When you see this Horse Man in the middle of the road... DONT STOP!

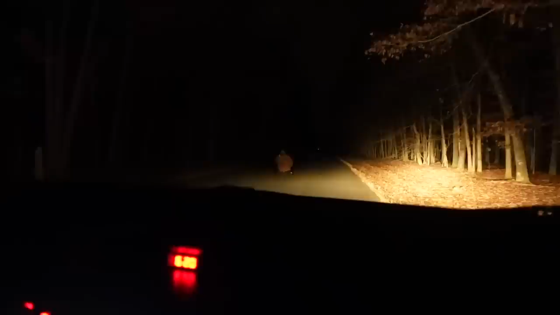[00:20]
Hello? Oh, maybe not. Never mind. He has a freaking mask on. Oh, wait, wait, wait, wait, wait. Reverse. Just reverse. Just reverse. Reverse. Reverse.
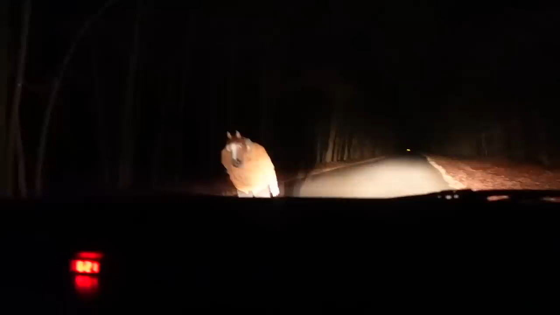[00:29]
Wait, no, I think he's actually hurt.
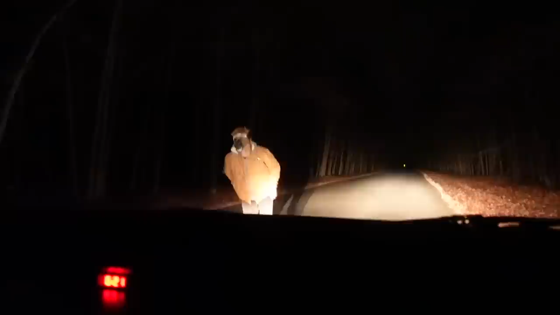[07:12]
Yeah, I'm going to reverse. Reverse. Wait, no, I think he's actually hurt. You're okay? Just stop, just stop, just stop.
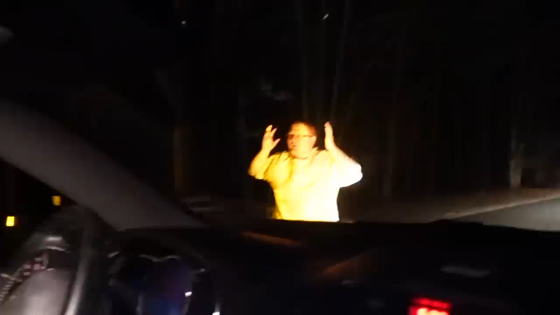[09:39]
Take it off. Bro, I got man tits. They're in a freeze. Dude, listen, we don't have any money. What's up, man? Take it off now. Jeff, take off your shirt.